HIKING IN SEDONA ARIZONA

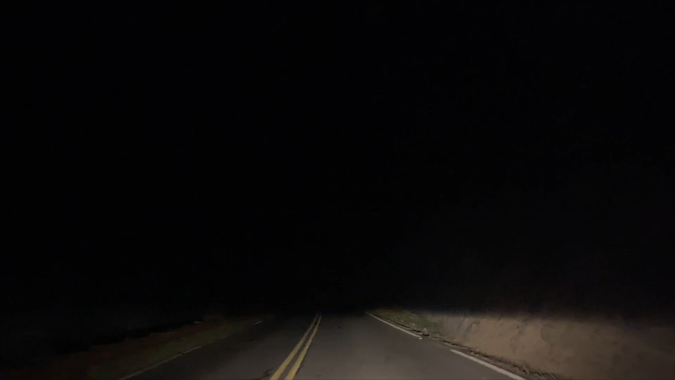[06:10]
Look at this. We're driving through a mountain right now. You almost done. Kelly don't know what she's doing. You almost done killed us now, man. I do know.